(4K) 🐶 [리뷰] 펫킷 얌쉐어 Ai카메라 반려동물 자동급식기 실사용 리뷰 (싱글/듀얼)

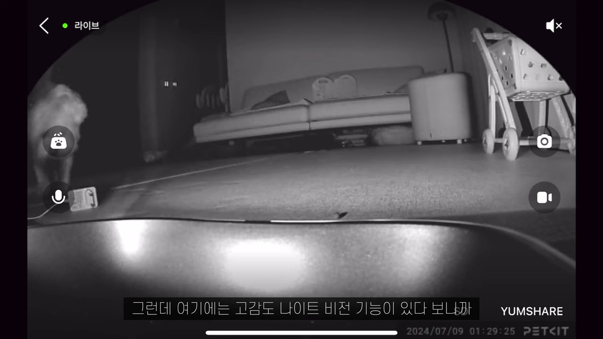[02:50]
그런데 여기에는 고감도 나이틱 비전 기능이 있다 보니까 어두운 밤에도
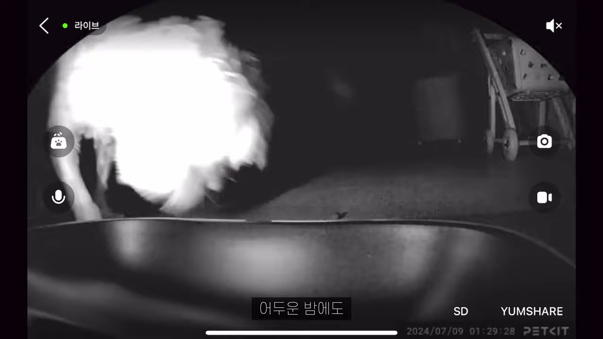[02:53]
만약에 동물들이 밥을 먹는다라고 하게 되면 그걸 다 체크할 수가 있는 거죠.